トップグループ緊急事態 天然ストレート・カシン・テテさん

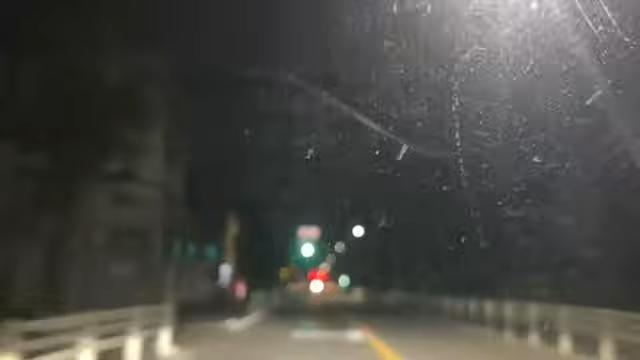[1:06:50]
あった、パーキング。あれ入れよう。これでんじゃん。これ、ダメ ?24 時間営業。え、